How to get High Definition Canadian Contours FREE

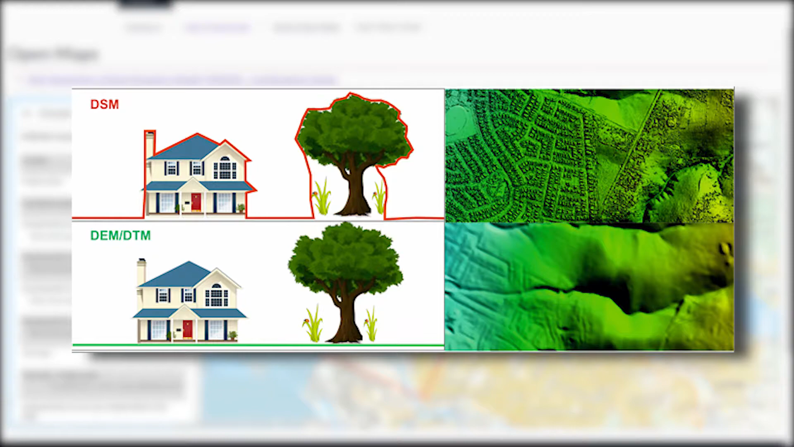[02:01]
will be explained in this picture I'll put I'll put on the screen right here we're gonna go ahead and focus on DTM and I'd imagine that a lot of you guys are also more focused on the DTM rather than the DSM so
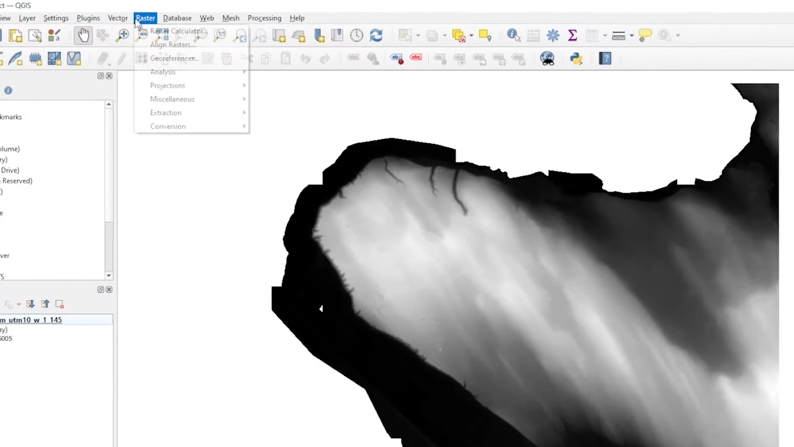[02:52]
rasters down to extraction and scrolling over to contour now
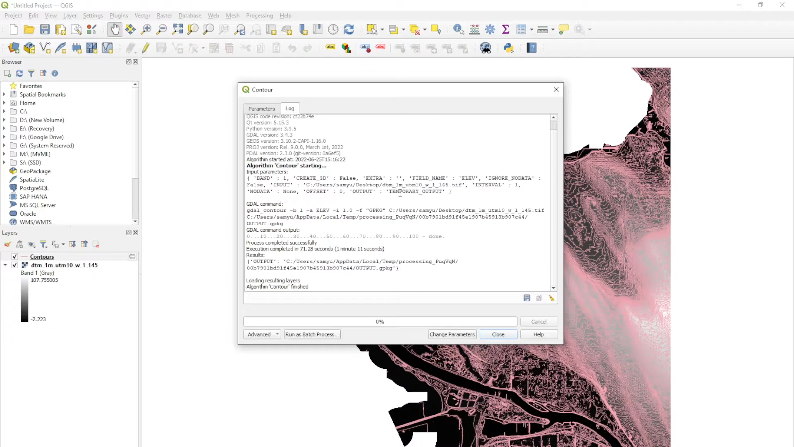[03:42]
and after that we can hit close now you can already see that the contours has been generated I'm going to go ahead and turn off the background TIFF so everybody can see it better here zooming in this is